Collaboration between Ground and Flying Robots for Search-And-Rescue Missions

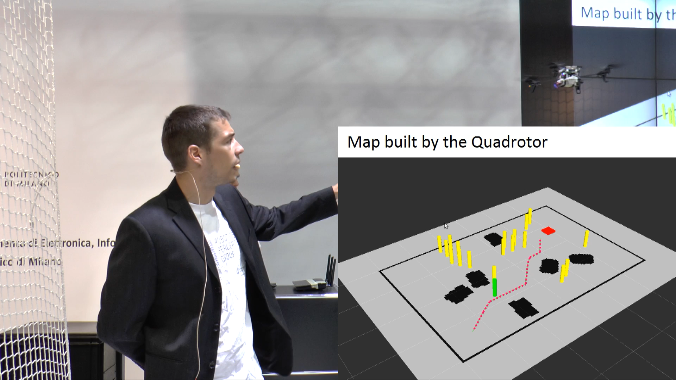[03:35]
In yellow and black you see the obstacles we placed. It's not the actual scene here.